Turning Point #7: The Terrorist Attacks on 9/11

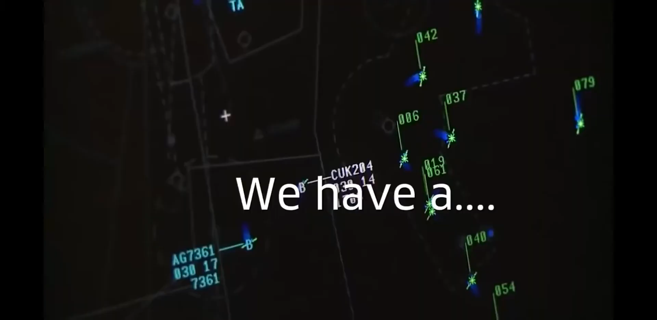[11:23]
We have, uh, I believe it is a, uh, Boeing 757.